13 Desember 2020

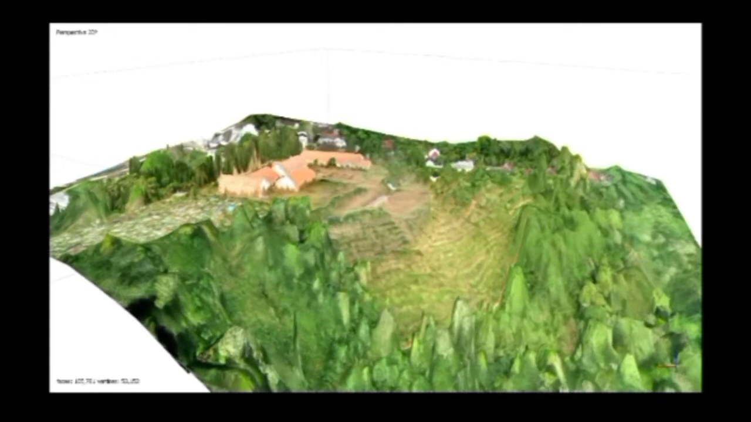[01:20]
Tata kami merupakan bahan berkontur dengan kemiringan curam di sebelah barat memiliki 4 grade kemiringan yaitu landai,
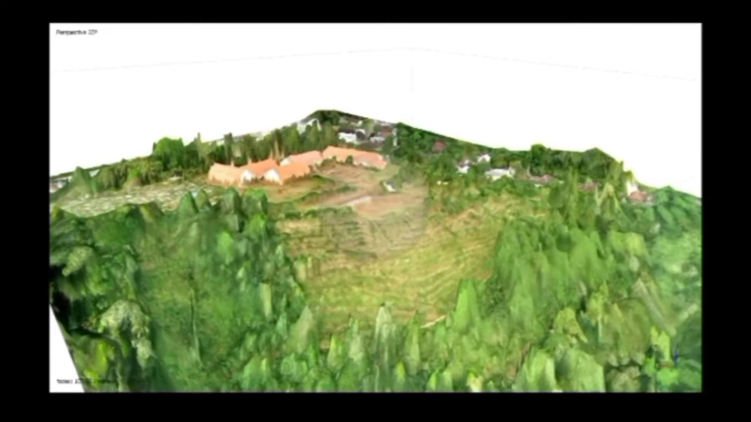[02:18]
berpotensi sebagai lahan pertanian dengan V-Outset yang menarik dan memiliki angin yang curam tinggi yang berasal dari selatan